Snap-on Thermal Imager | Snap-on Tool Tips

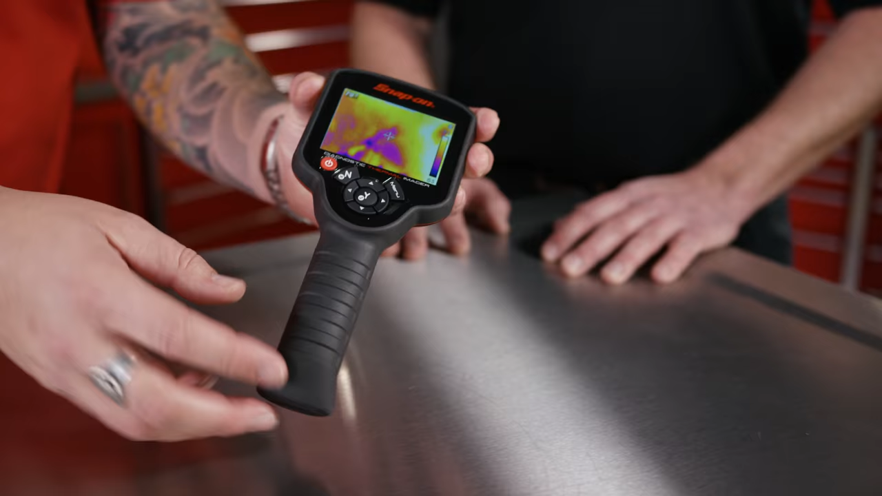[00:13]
A lot of technology in the diagnostic thermal imager. What are some of the accolades of this piece? Well, it's a tool that uses infrared imaging technology to sense changes in heat caused by friction,
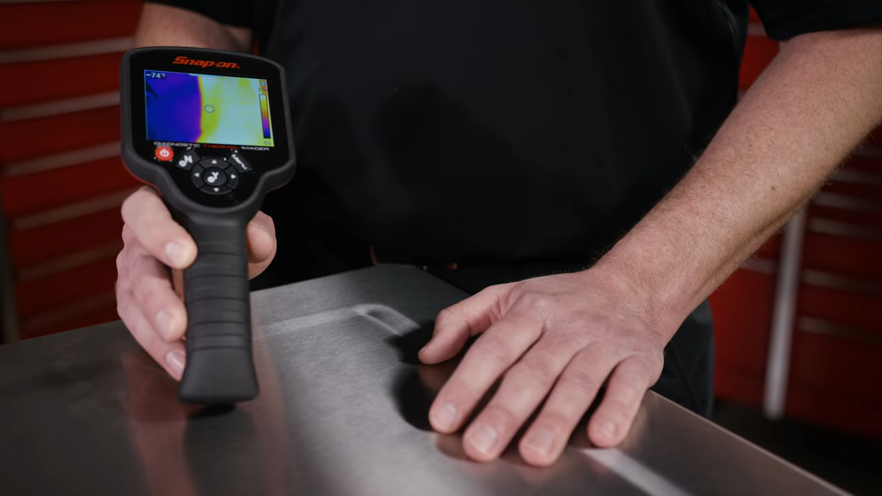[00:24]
electrical resistance, or even pressure changes.
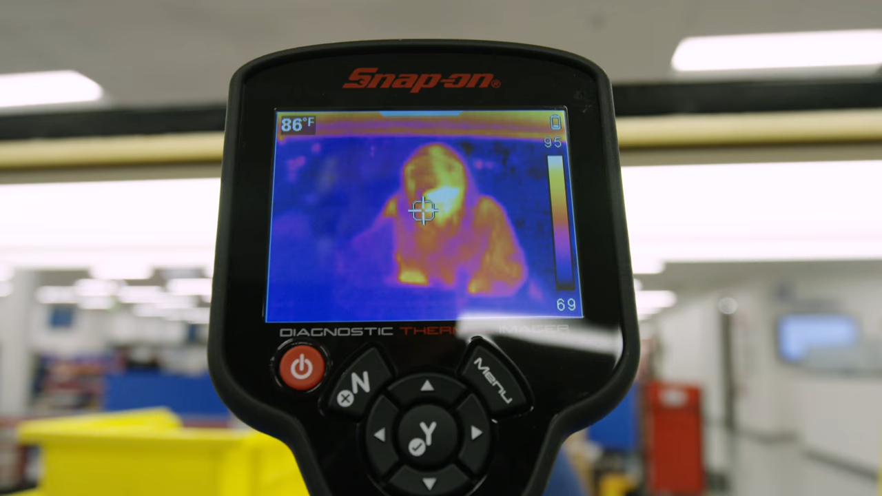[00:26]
On screen: spot 86°F
It's really a first diagnostic tool to kind of pinpoint your first thing you might want to look at when you're doing something before you start ripping things apart.
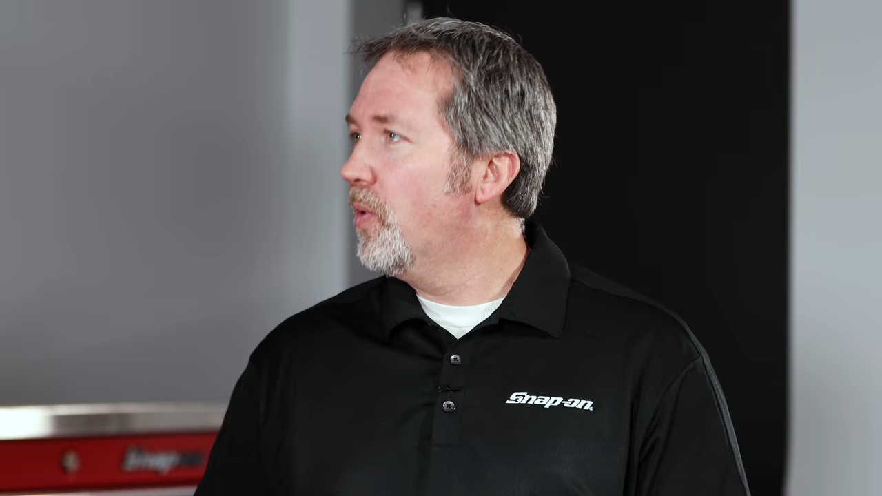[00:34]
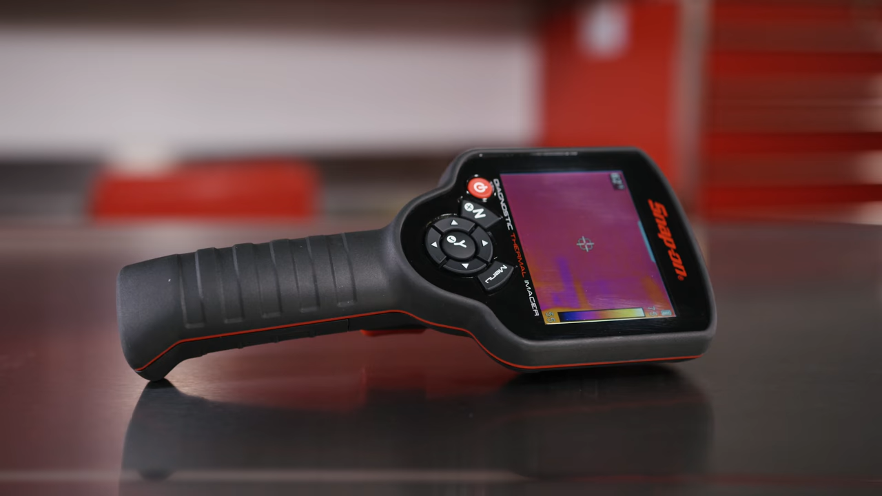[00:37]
It has a great temperature range from a minus four degrees Fahrenheit all the way up to 840 degrees Fahrenheit.